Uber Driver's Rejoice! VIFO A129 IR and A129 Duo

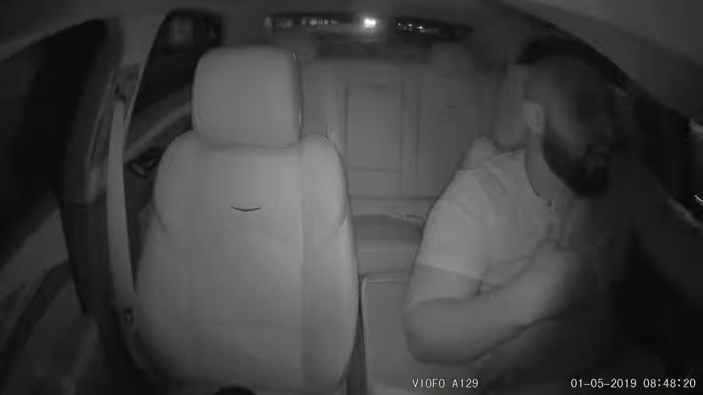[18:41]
and hopefully it's not upside down because i was messing around rotating the images earlier yes you can rotate the image if you want to so hopefully it's not upside down but i think it's got a really good uh nighttime image on the inside of the car with the ir this is the ir camera this is the in cabin camera uh in just a moment i'll go ahead and give you some footage from the uh from the uh the duo camera i've switched back over to the uh rear windshield camera and we are also looking at the of course the main
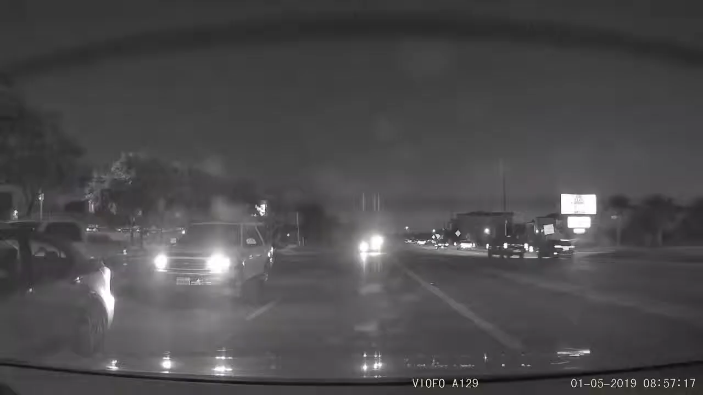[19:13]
dash cam here it doesn't have infrared back there so i wonder how the image is going to be at night if it's on a dark road or something like that if someone's behind you uh there may be some glare you might have to put that circular polarizer on and that could be a good use for that but so far through this little screen up here i think it's a two inch screen so far through this screen i'm seeing the front uh pretty good and i'm also seeing the rear cam pretty good i can see those headlights in the back uh just in case i don't know all kind of stuff goes down at night man and you might need to get it on on camera man you know a police officer might be pulling you over for some bs and you might need to catch
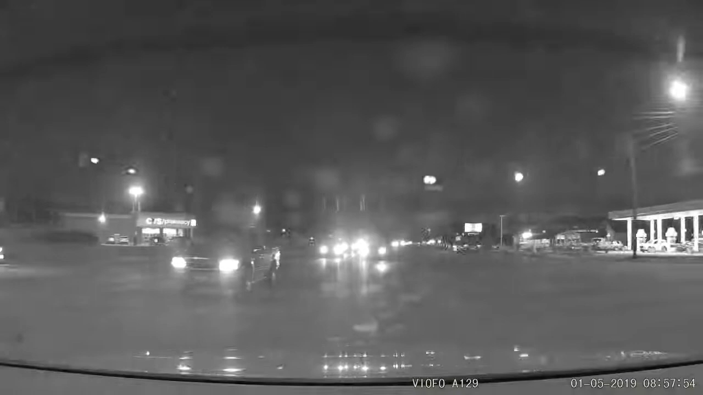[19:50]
that how he pulled you over and stuff like that and of course you got the microphone going off right now you can hear my voice nice and clear i did hear that earlier as i was reviewing the daytime footage so overall i think this is a good camera for any kind of user particularly though if you're an uber or a lift driver or any type of taxi driver chauffeur whatever you have going on as far as driving goes uh this camera is actually going to help you out anyways i ain't no expert in this kind of stuff but i do like dash cams and uh this